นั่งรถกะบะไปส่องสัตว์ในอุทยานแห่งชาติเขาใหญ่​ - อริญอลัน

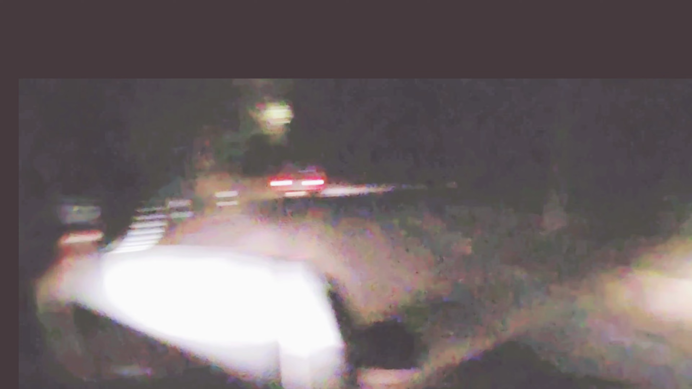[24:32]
ไหนคะที่ต้องไหนตรงต้นไม้ จะเห็นไหมว่ามันที่เขาเดิน ๆ อยู่อ่ะراลนเข็นเก้งมั้ยลูก ตรงต้นไม้ตรงนั้น tragenที่บีเจ้งสองไฟ� οιเห็นไหมคะลูกเห็นเก้งมั้ย6
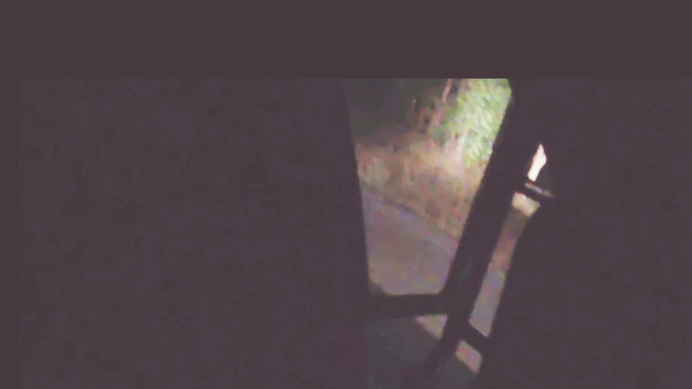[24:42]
เห็นไหมลูกขยับขยับใช่ไหมคะเขาข
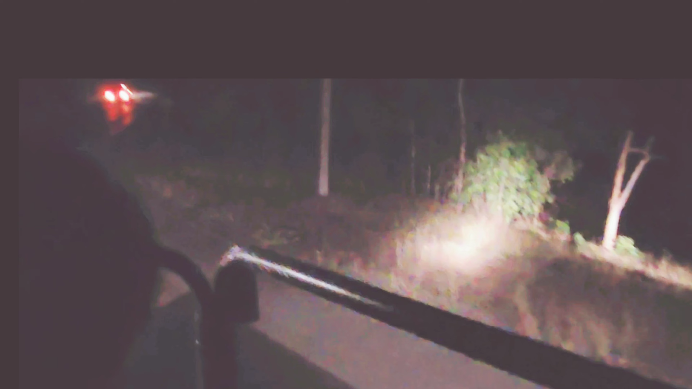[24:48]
ยับตรงต้นไม้จะเห็นไหมคะของร่วงของร่วงนะข้างหน้าเปิดใส่ชัดเปิดไฟ